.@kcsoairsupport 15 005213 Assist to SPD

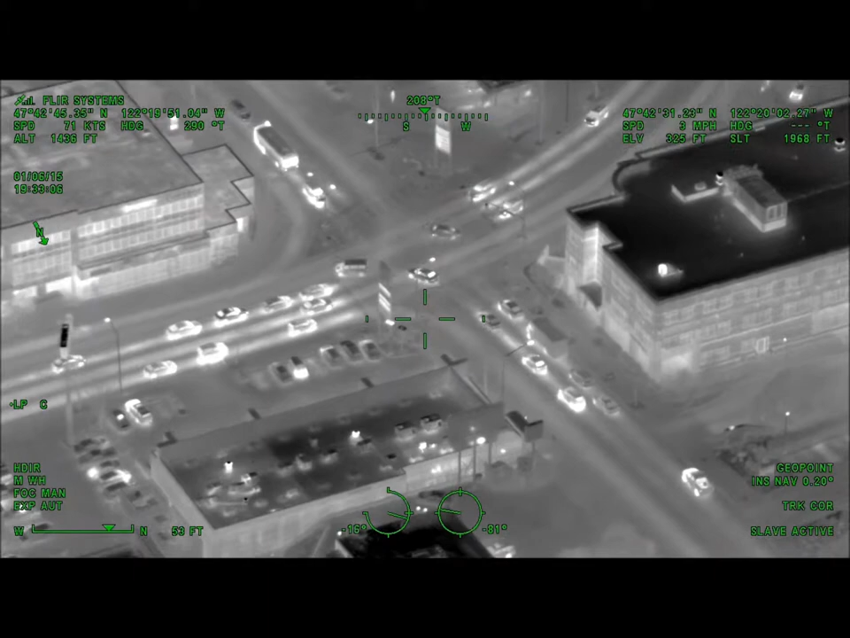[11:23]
. He's eastbound on Northgate Way.
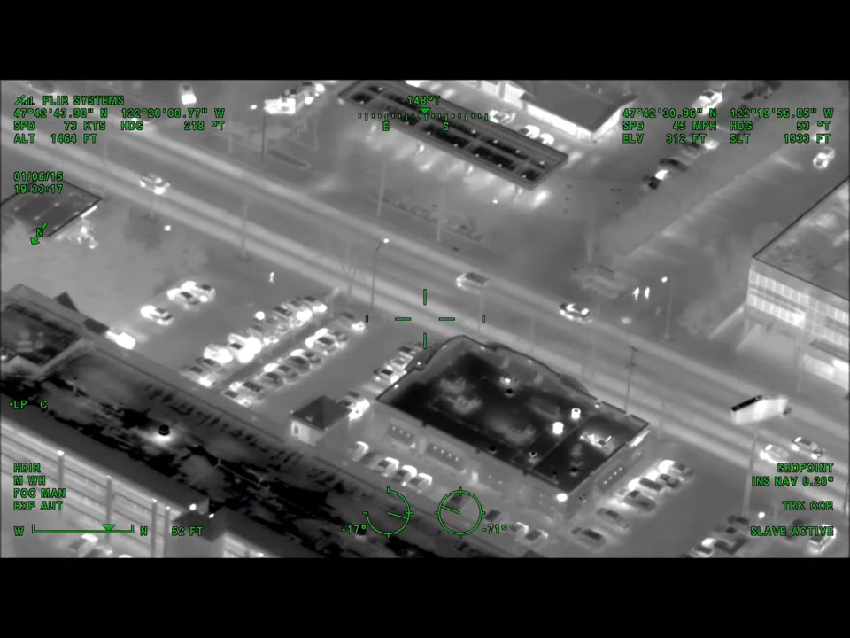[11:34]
He's getting ready to turn into the parking lot of McDonald's. In the parking lot. LPR, disregard.
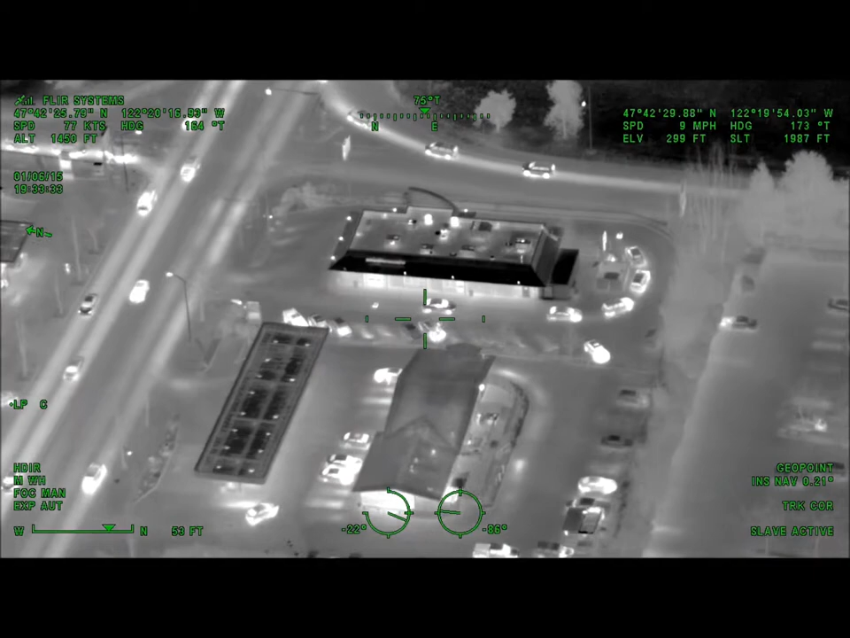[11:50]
He's pulling into the drive-thru line.
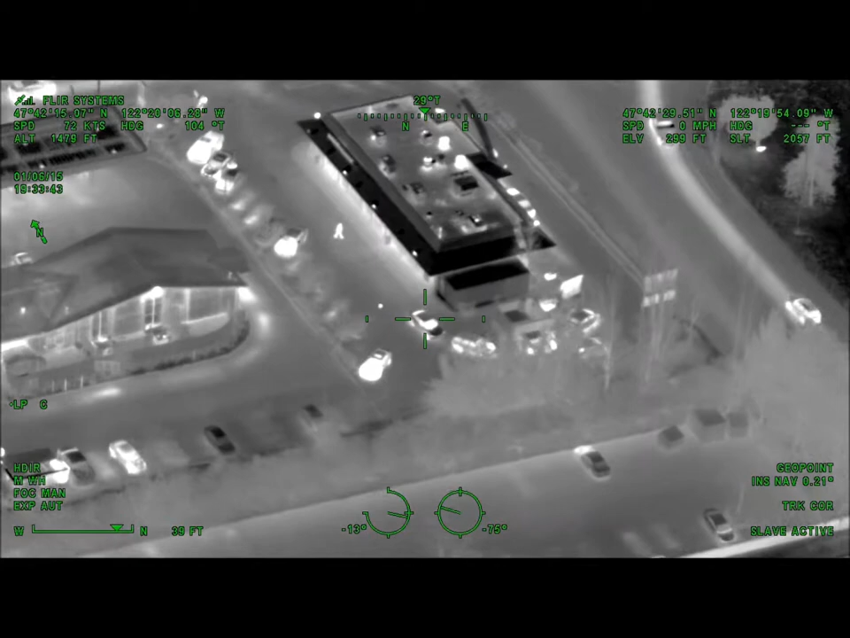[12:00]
Waltier, if you haven't been seen, go ahead and pull him behind him in the drive-thru, please, to block him. Tennessee is right behind him.
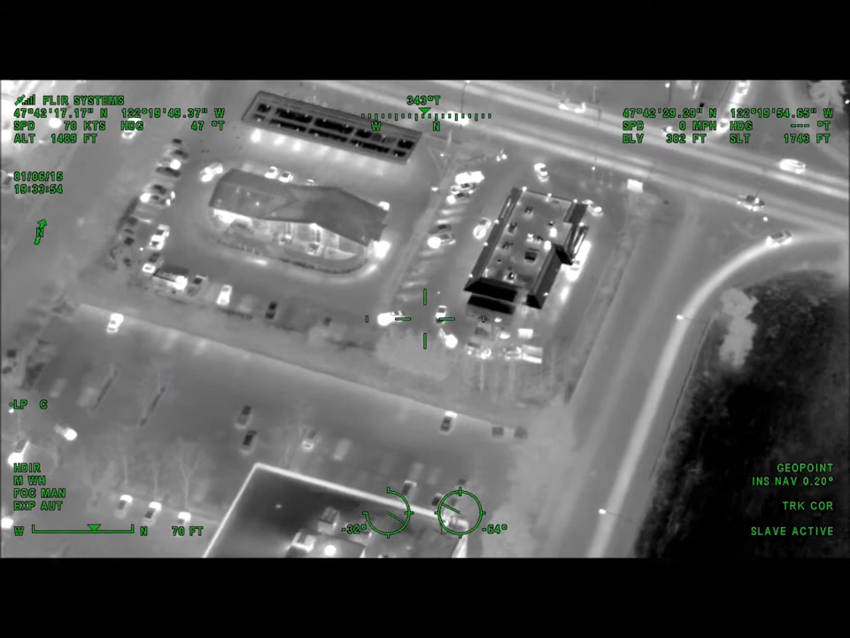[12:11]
Somebody get off to his right there as well, because he can go out that way.
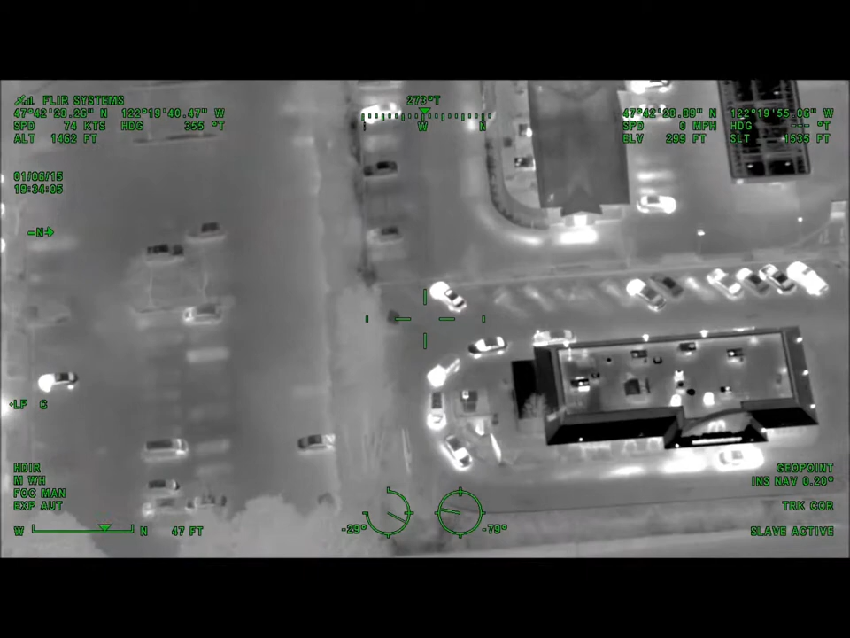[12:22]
Looks like Todd's right to his right, too. In front.
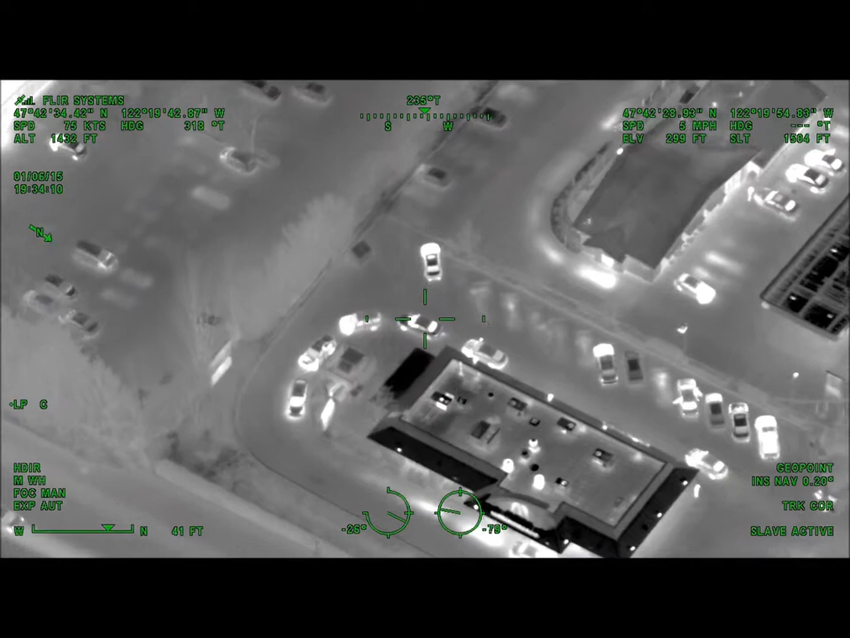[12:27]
Are you guys ready for Barzanovo? Move in.
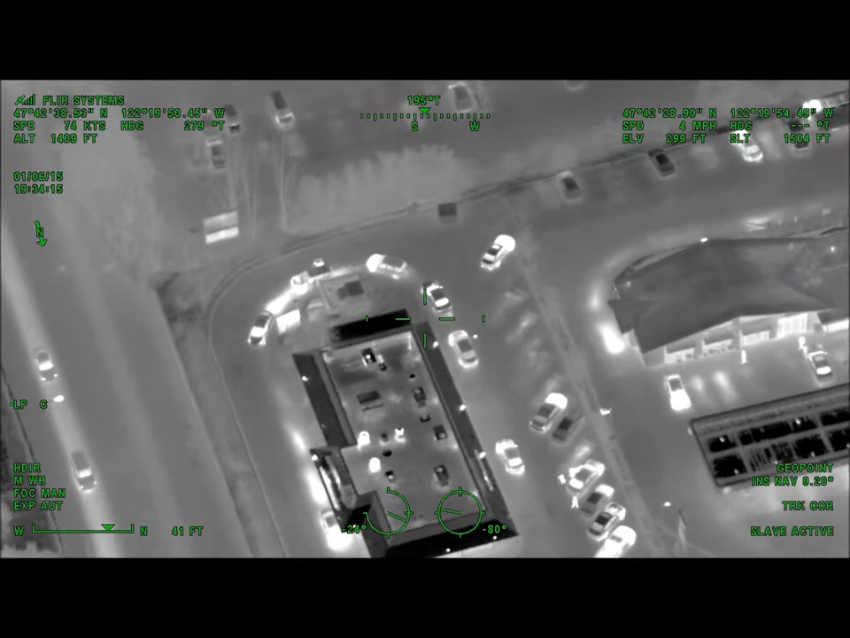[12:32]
Hang on one second.
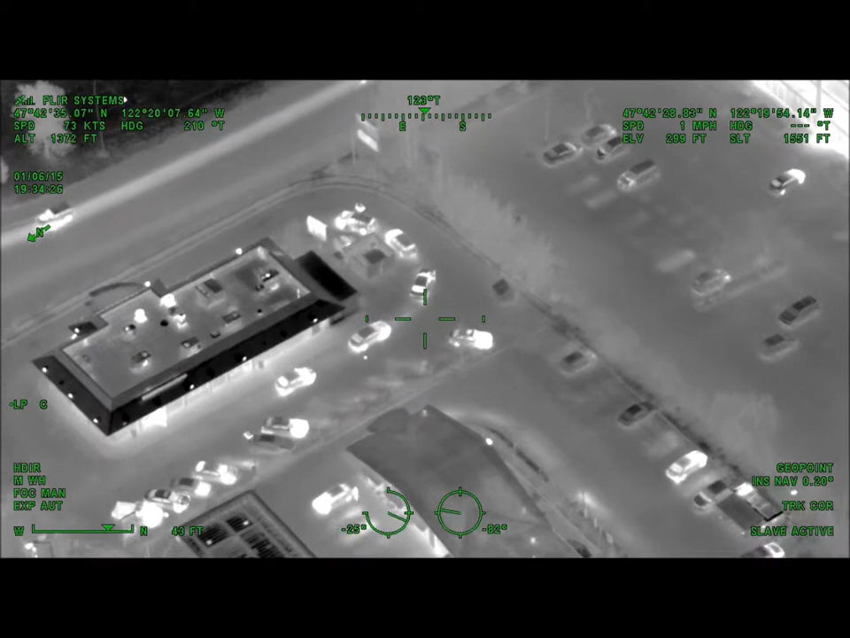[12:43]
Okay, Todd, I got him blocked from behind. He's about two back from the drive-thru order if you want to come on his right side.
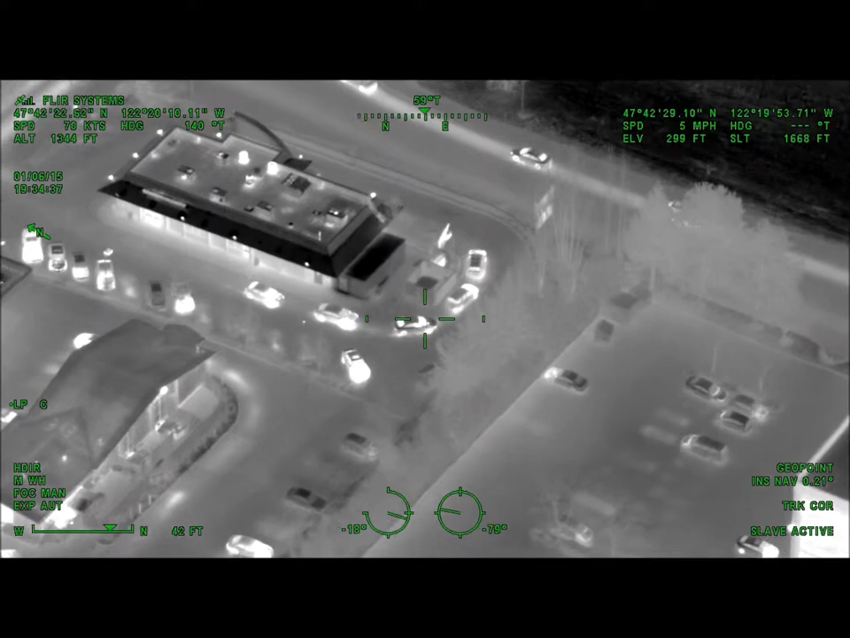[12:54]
And then call to move in. Okay, I'm going past him. I'll make sure that he can't go forward.
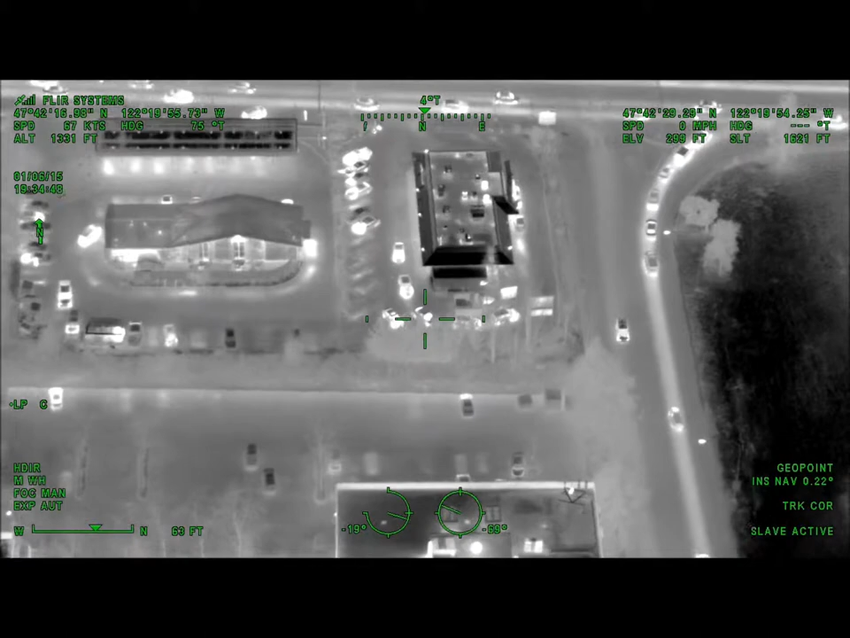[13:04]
Tim and Jeff, why don't you guys roll in? We'll come rolling in with you as well. And we'll block to the side and you can come in right behind him. Turn around now. Yeah, why don't you guys go ahead and come in now?
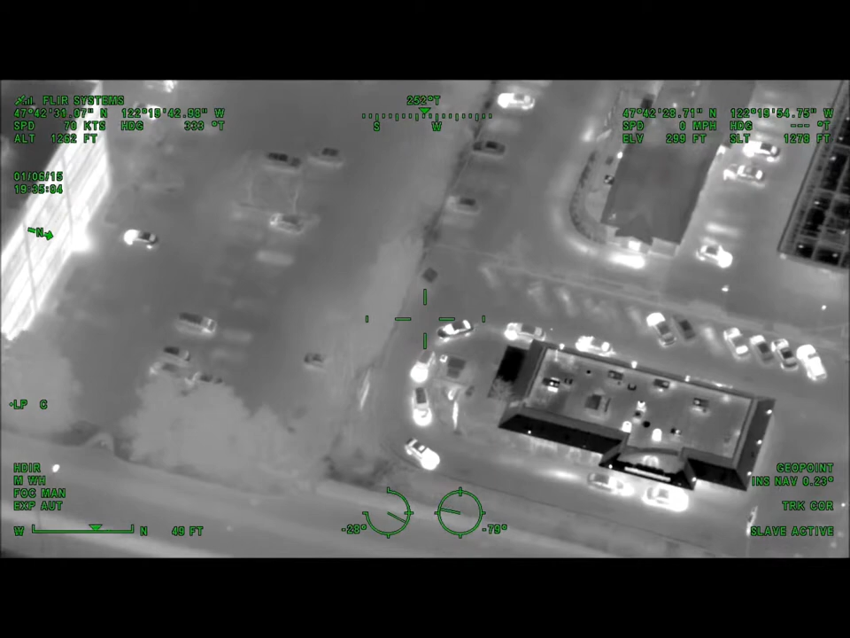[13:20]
He's one behind a blue SUV and you got him now.
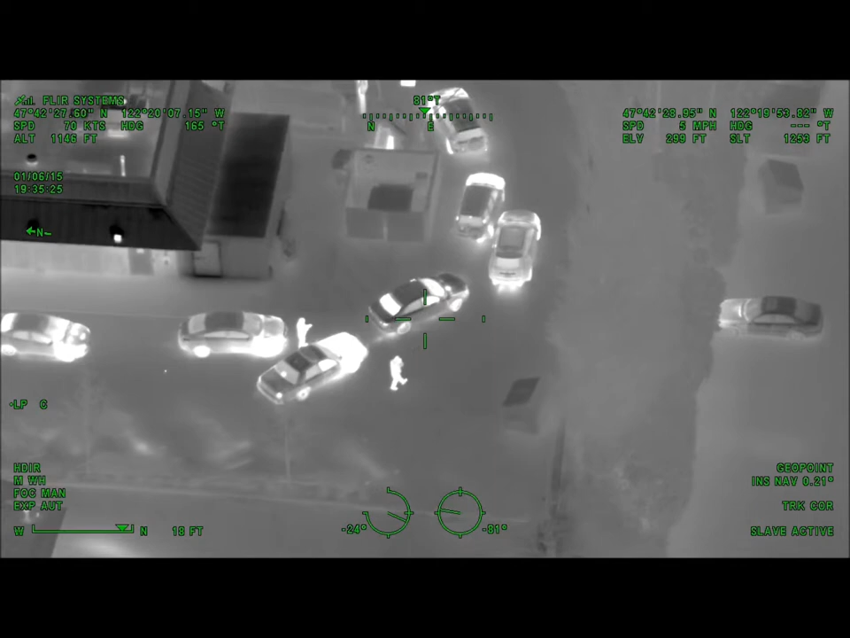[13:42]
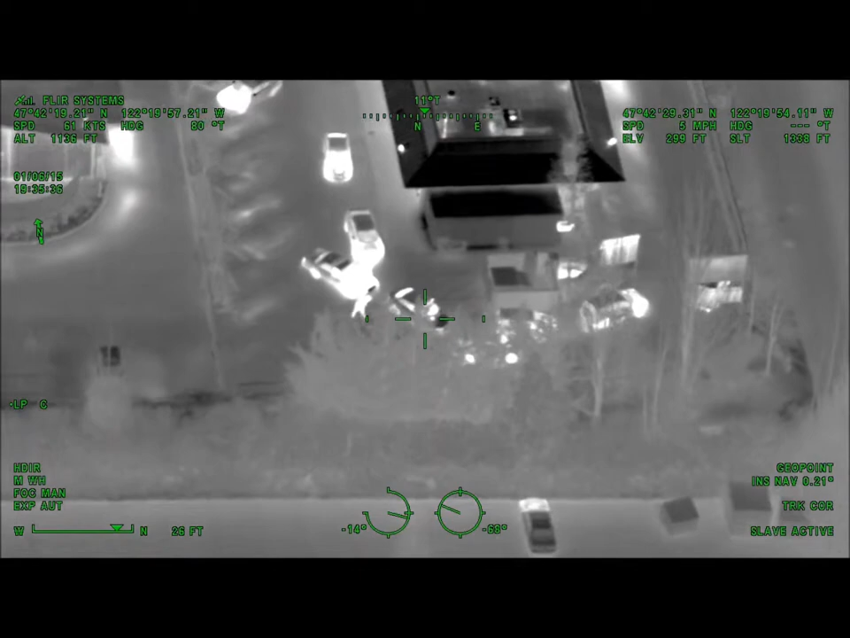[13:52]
üşman quick news i Under control. Guardian one, they're taking them in, they're backing the driver out as we speak right now. Taking the driver into custody.
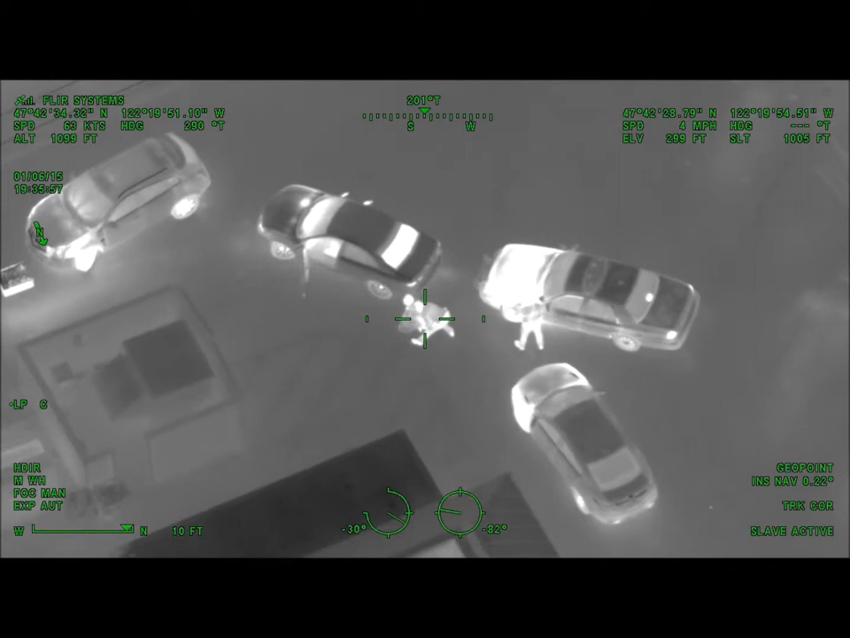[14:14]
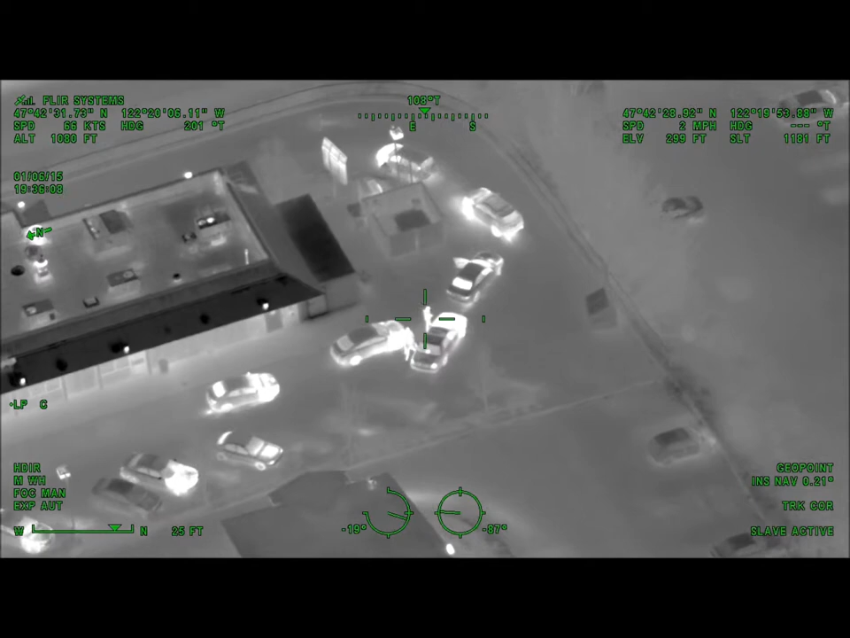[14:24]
The driver's in custody, can we make sure the passenger's in custody as well? And Guardian one, they're taking the passenger in custody right now. Great work Guardian one, we couldn't have done this without you, thank you very much.